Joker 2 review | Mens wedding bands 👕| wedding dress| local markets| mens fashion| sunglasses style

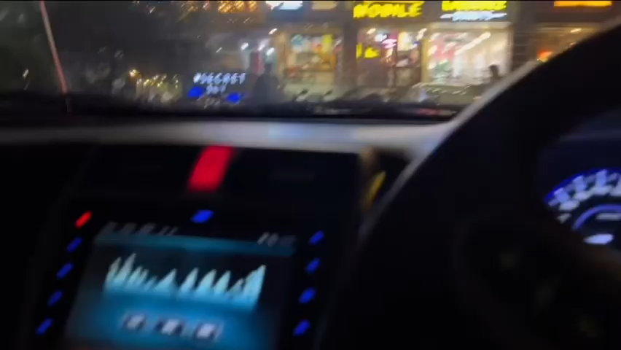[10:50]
तो बैठना वो किधर है, वो है ना कैफे दिख रही है,